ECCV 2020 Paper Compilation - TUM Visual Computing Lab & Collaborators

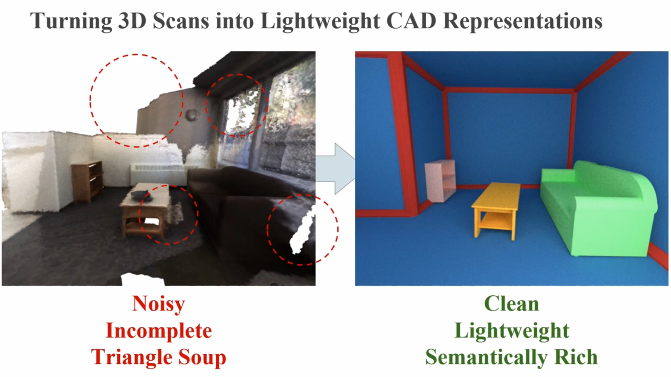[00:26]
We aim to transform them into a clean, compact CAD representation.
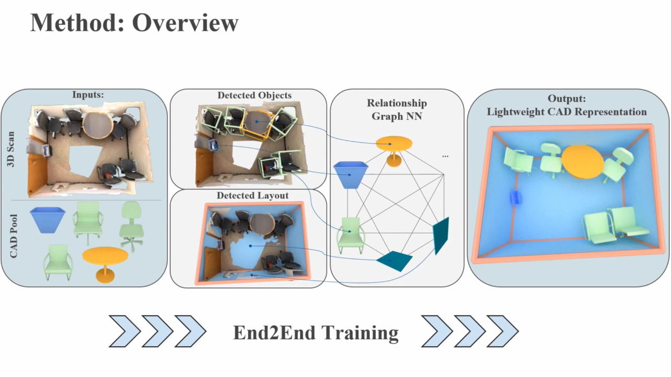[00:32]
Our approach predicts scene layouts and CAD model alignments and intercorrelates them with each other. Through our joint object layout estimation, we produce a globally consistent, lightweight CAD representation of the scene.
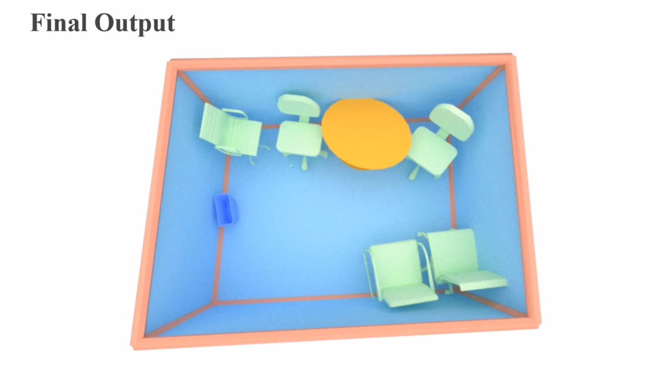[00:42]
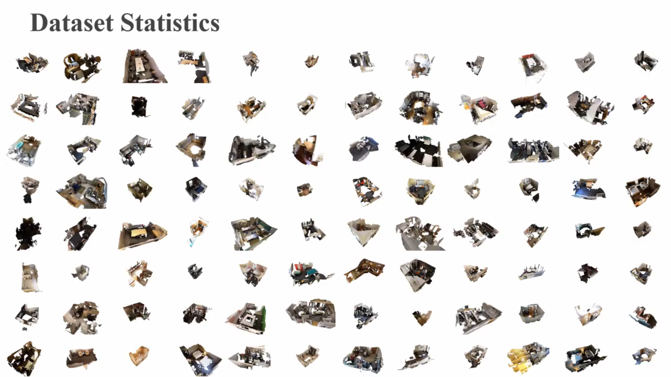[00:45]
To train our approach, we present a richly annotated real-world scene layout dataset.
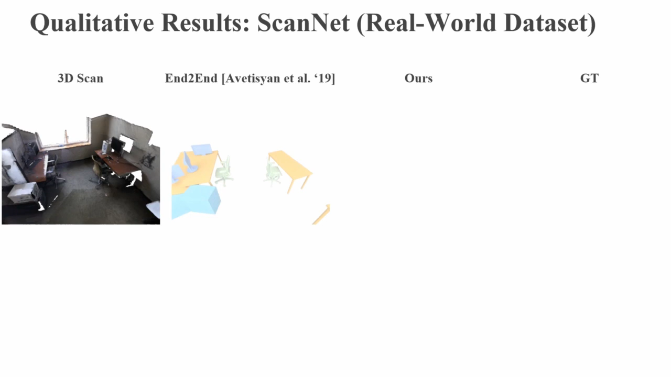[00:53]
In the CAD alignment task, our approach produces more accurate alignments and provides additional layout estimates.
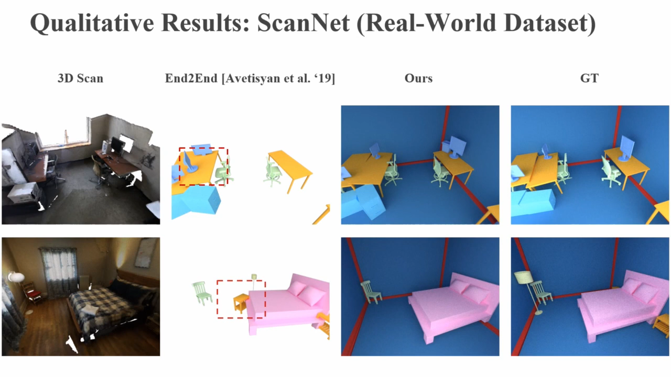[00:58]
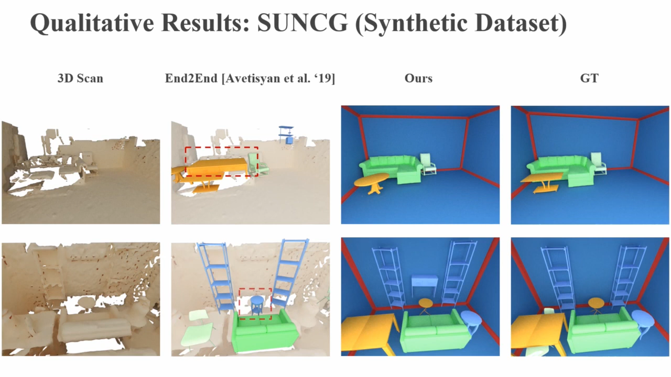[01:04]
In summary, SceneCAD jointly optimizes for object arrangements and scene layouts in RGBD scenes.
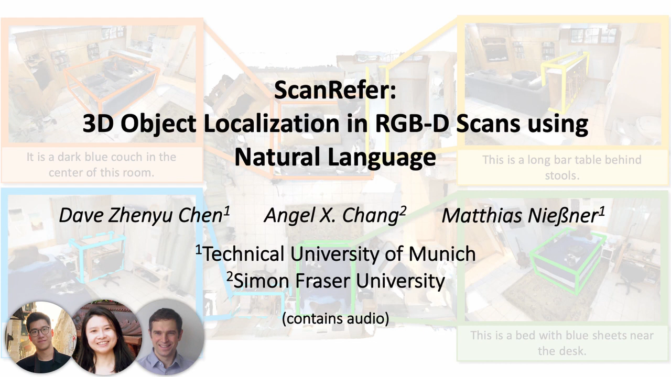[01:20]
a method to tackle our new task of 3D object localization in RGBD scans using natural language.
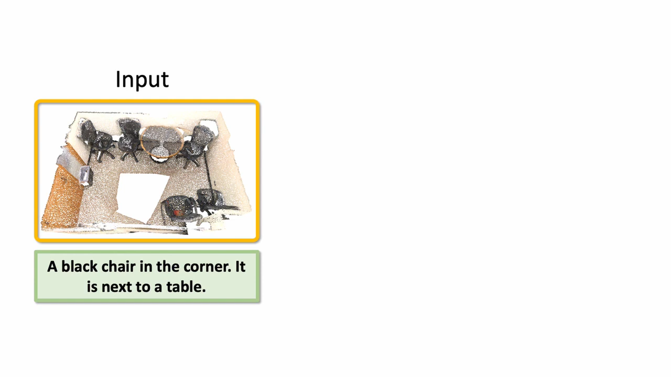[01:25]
Given a 3D scene and a description for an object as input, our goal is to output the 3D bounding box for the object.
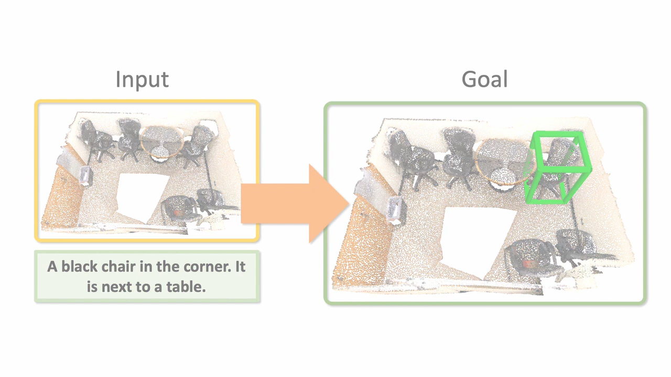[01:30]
We introduce a localization network and the ScanRefer dataset for training and benchmarking.
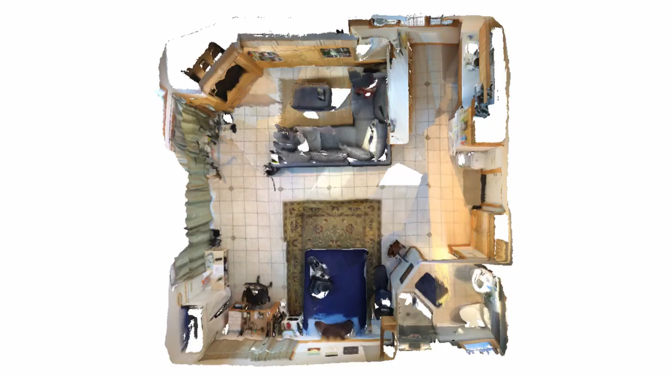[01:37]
For the provided ScanNet instances, we collect the associated descriptions regarding the object's appearance as well as relative spatial location information.
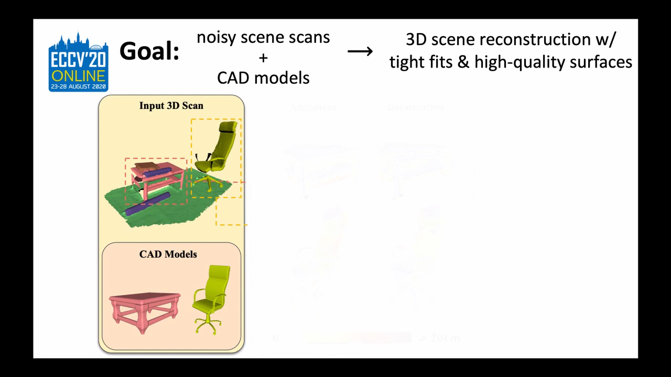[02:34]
Retrieve and align CAD models to scan fragments, but unlike existing methods also non-rigidly deformed retrieved 3D models.
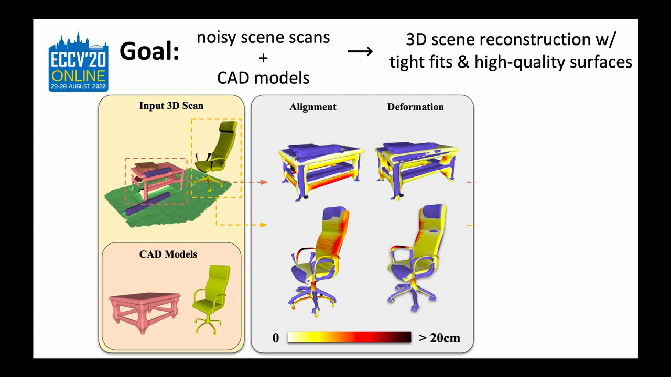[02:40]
To obtain more accurate CAD-to-scan fits. Our key contribution is a new deformation formulation aiming to match the scan data as closely as possible,